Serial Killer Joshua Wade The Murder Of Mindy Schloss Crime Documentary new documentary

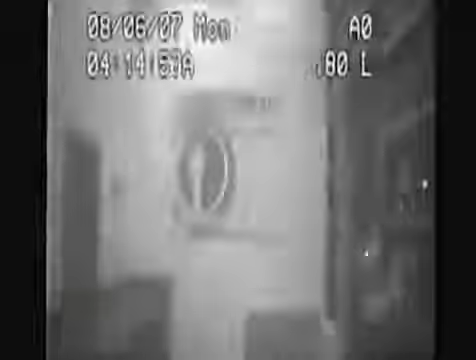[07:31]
That same man leaves and returns to the ATM four times.